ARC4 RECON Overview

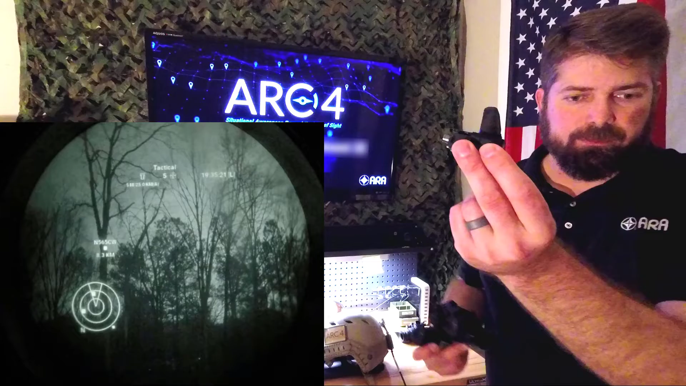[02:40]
It's a clip-on injector that will clip onto the front of your goggle or the objective lens. And then that same cable that runs into the day display would run into the injector here. So you get the same experience both day and night. You can see we have interoperability with a number of different night vision goggles on the market today. If you were to place an order for ARC-4 recon and you want to support night vision operations,
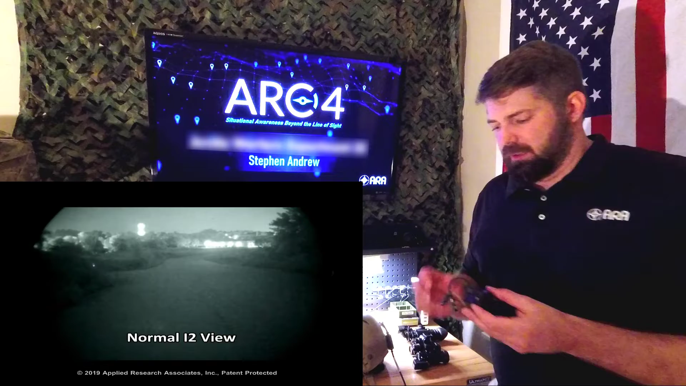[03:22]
We also work with the ECODI. If you guys have a thermal injector, we can likely also use that as a display.